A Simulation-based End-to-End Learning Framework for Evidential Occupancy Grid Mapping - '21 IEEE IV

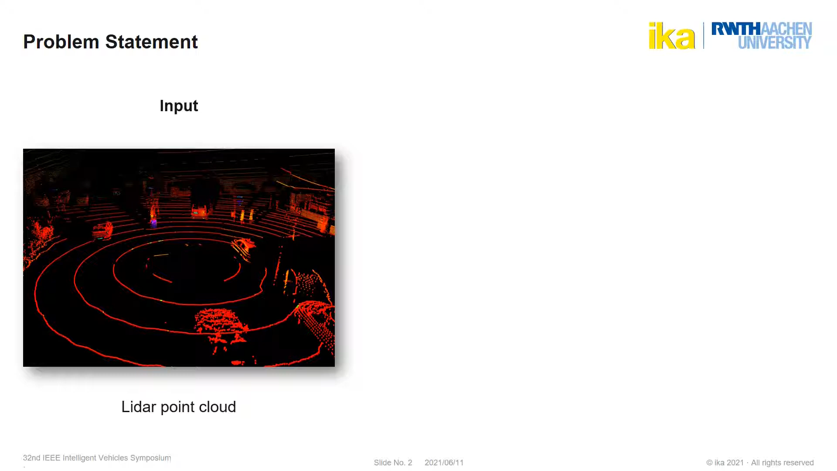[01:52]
If these objects are not contained in the labels of the dataset of the algorithm that creates the bounding boxes, they are difficult to be sufficiently detected. Also, it doesn't make sense to represent every obstacle type as a bounding box. To handle that, occupancy gridmaps have often been used. They divide the vehicle's environment into discrete cells containing occupancy information. We decided to use evidential OGMs, in which each cell contains two belief masses, representing evidence for the cell being occupied or free. Thus, it is possible to model uncertainty in occluded areas and conflicting evidence. Our goal was to create a deep learning-based algorithm
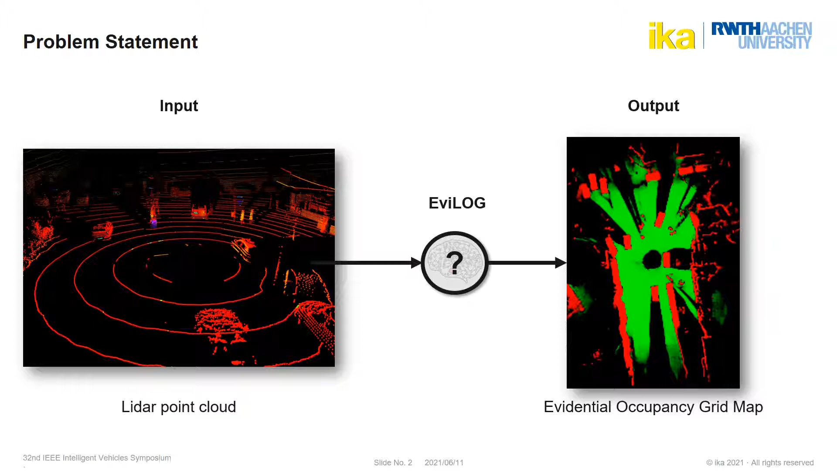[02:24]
that predicts such gridmaps from LiDAR point clouds in one shot. We called that algorithm AVILOG, which stands for Evidential LiDAR Occupancy Gridmapping. Three major goals motivated our research. State-of-the-art occupancy gridmapping algorithms often rely on handcrafted geometric inverse sensor models that interpret the LiDAR point cloud, for example by marking all cells with reflections in a specific height as occupied and the space between sensor and reflection as free.
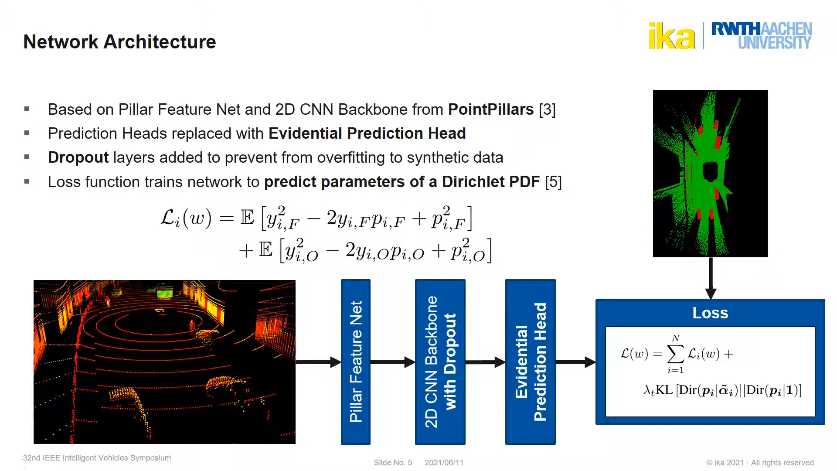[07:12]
Thus, the neural network quantifies first- and second-order uncertainty, as it predicts a PDF over the probabilities of a cell being free or occupied and generates no evidence for unknown areas. After a training for 100 epochs with a batch size of 5,
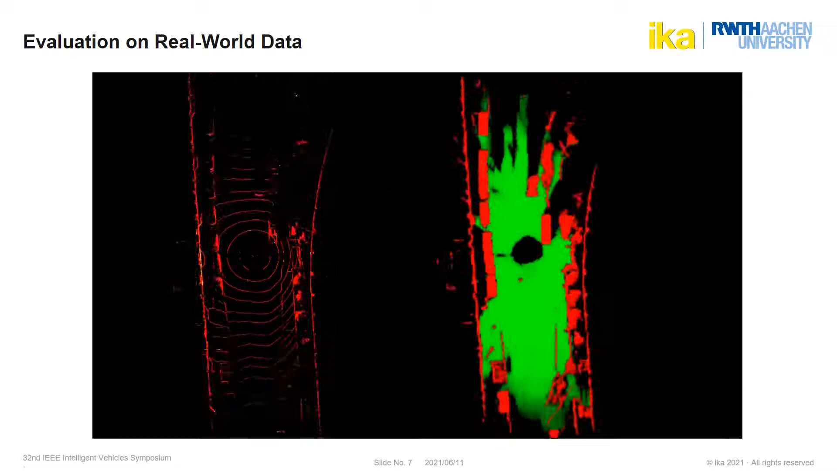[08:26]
This video shows the performance of our model on real-world data that was recorded with one of our research vehicles in an urban area.
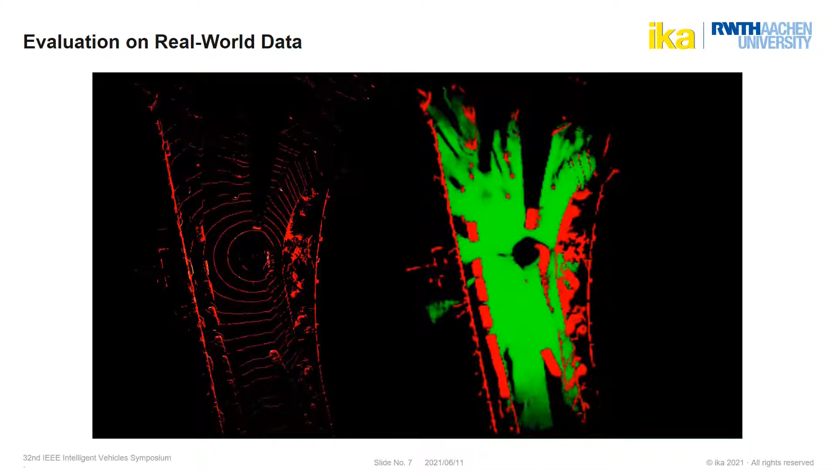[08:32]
The model still has some difficulties with elevation, as can be seen here when the vehicle drives into a bridge,
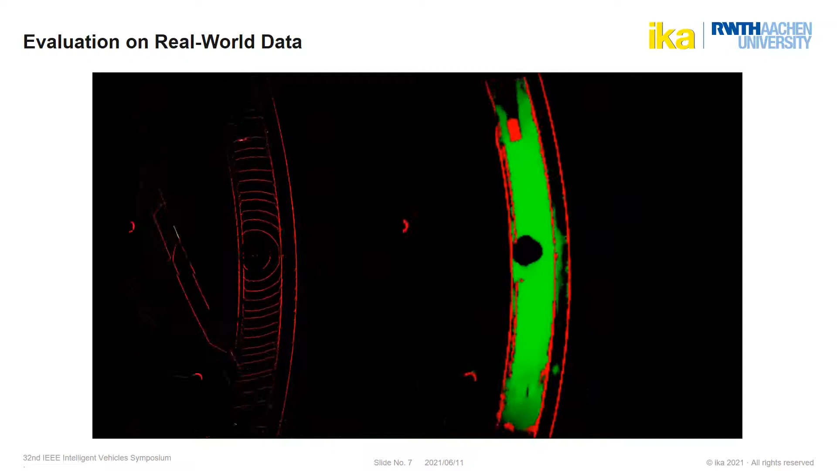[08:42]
which is understandable, because there has been no elevation in our simulated scenarios. Also, there are some false positives occurring directly behind the vehicle that
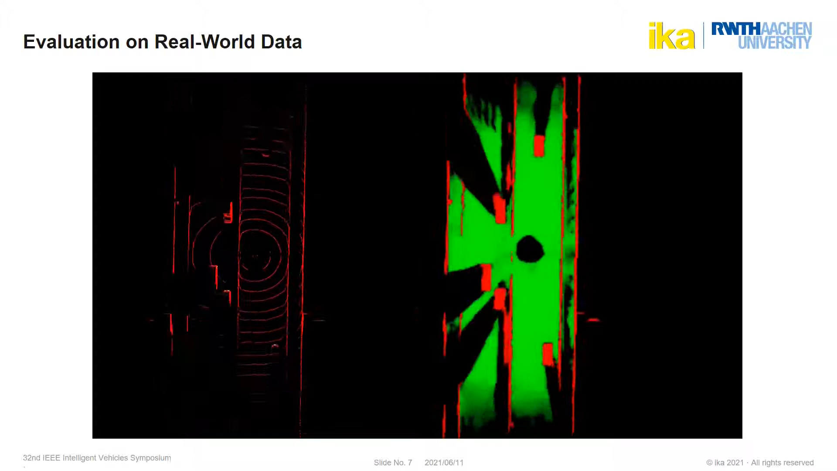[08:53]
result from invalid reflection points that are caused by light arrays hitting the car's roof.
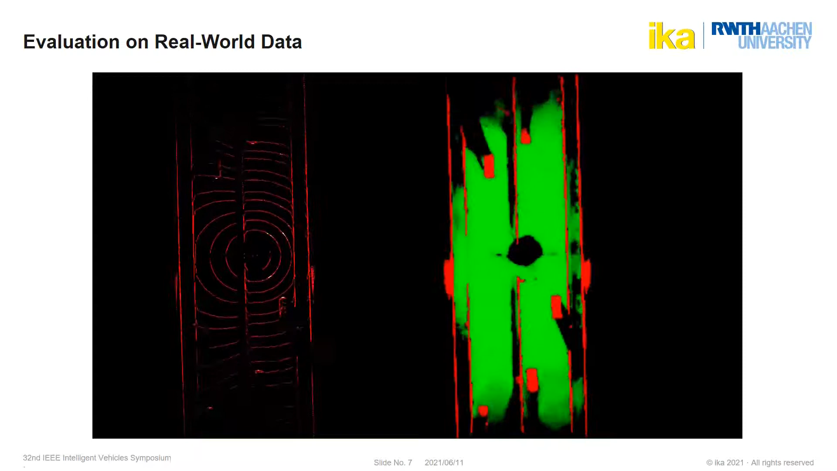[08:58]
But in general, obstacles and free space are recognized quite well, while also the space behind other cars is mostly classified correctly,
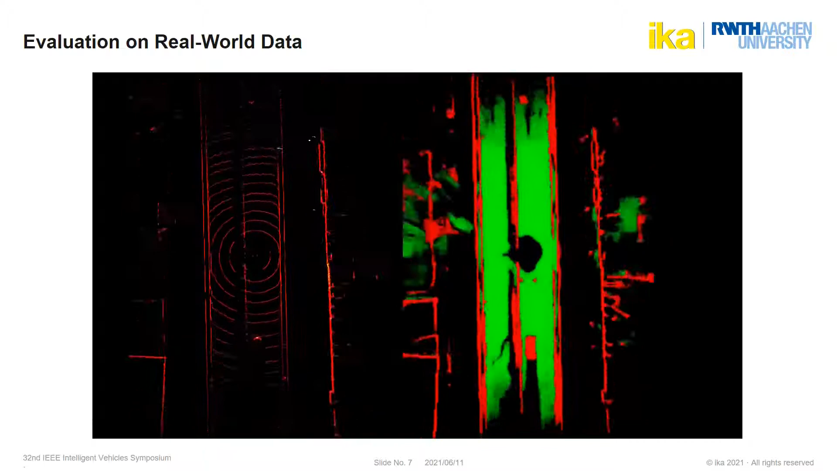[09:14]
although there exist no reflection points in the point cloud at the location of these cells. Now we are approaching a more complex situation at a larger junction with several other cars, pedestrians, traffic signs and other obstacles. We can see some more uncertainty in the model's output if there is no vehicle driving in front, but no obstacle is missed.
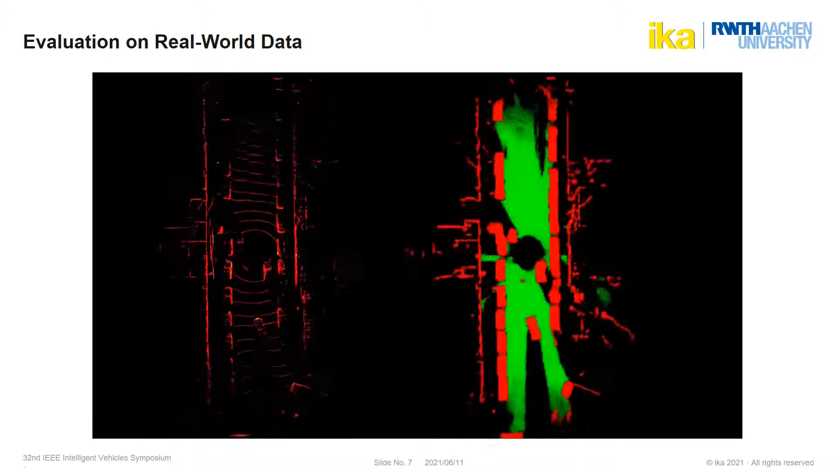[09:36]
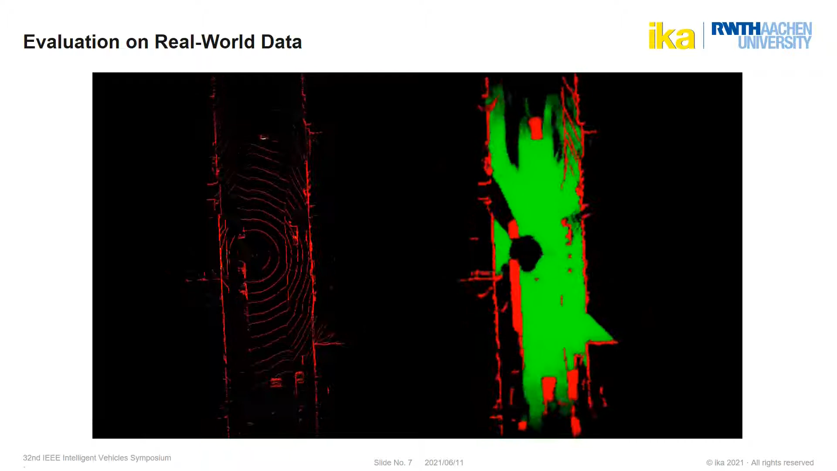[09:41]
In particular, also vulnerable road users like pedestrians and cyclists are detected correctly.